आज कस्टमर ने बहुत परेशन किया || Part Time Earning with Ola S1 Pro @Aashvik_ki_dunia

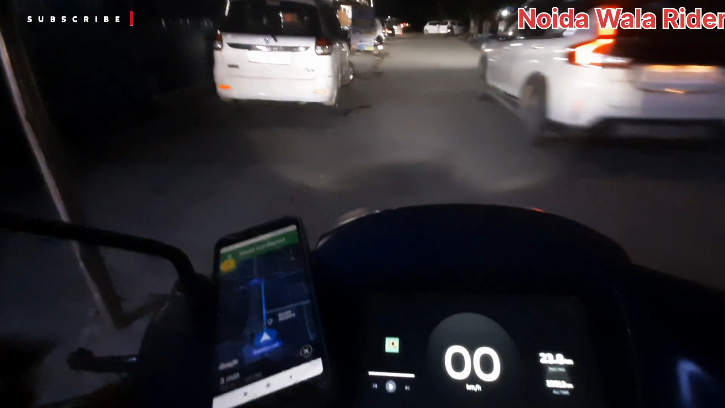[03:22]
कहीं भी खड़े हो जाता ना दिक्क्त दिया जरा साथ में एक मिनिटी लापर वाई में दिक्क्त हो जाए पर यह आगे कट से मुड़ जाओगे पर आचा कोई बात नहीं करते हैं तो हमने राइट भी कंप्लीट कर दिया चोटी
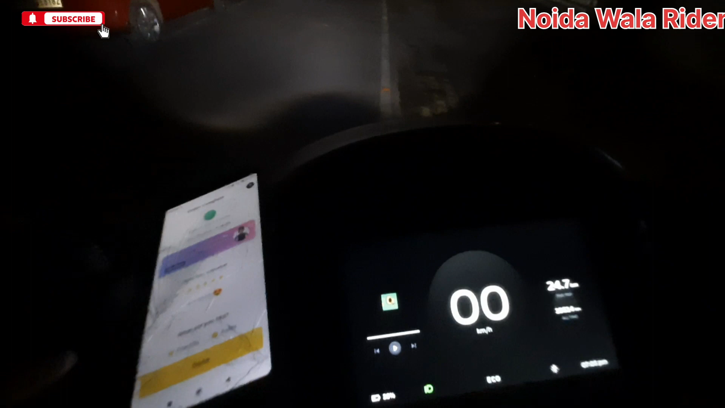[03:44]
दिसी 950 मीटर की और इस राइड में हमको मिले कितने 15 रुपए ठीक्त नहीं तेंक्यू सब्सक्राइब और
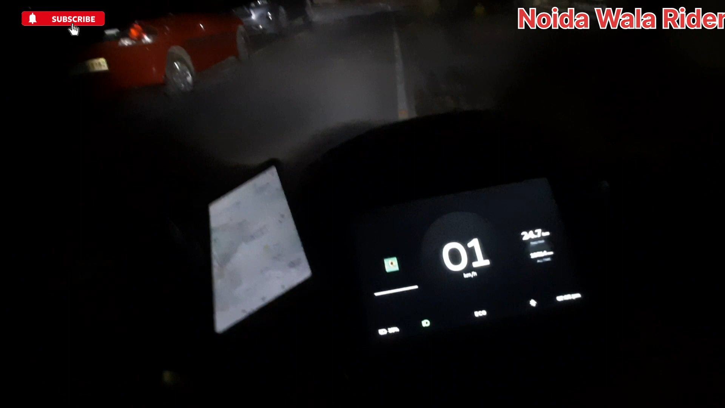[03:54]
टाइम हो रहा है शाद बचके पांस मिनिट अब देखते हैं आप नेक्स राइट कहां कि आती है राइड आन
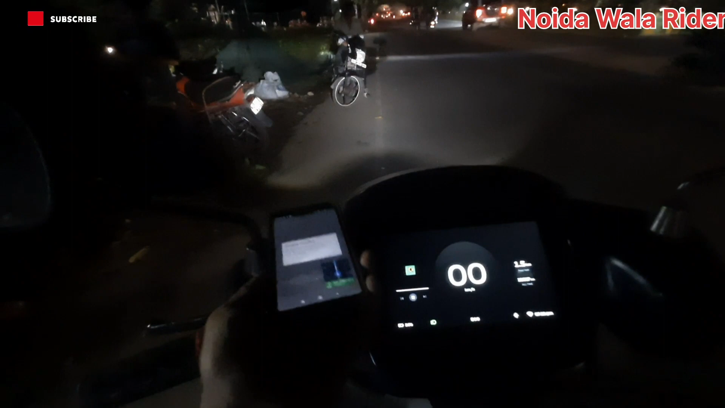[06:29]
डीड़े किलूमेटर आच चुका हूं पिक पे और इसने कैंसल कर दिया राइट कि
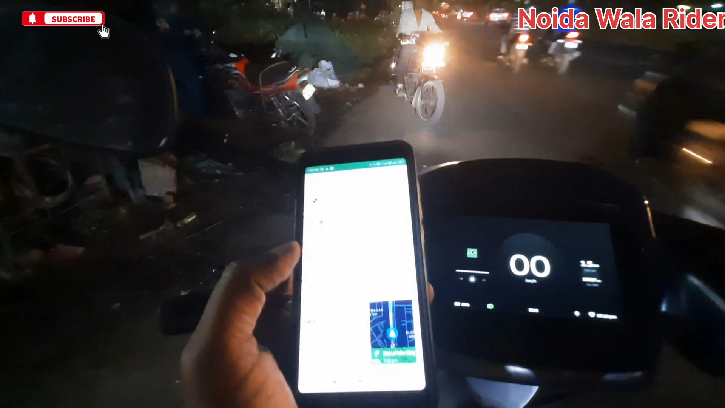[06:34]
क्या समझते हैं अपने � आपको साले समझ में आता मुझे उनको इन जैसे कैस्टमर को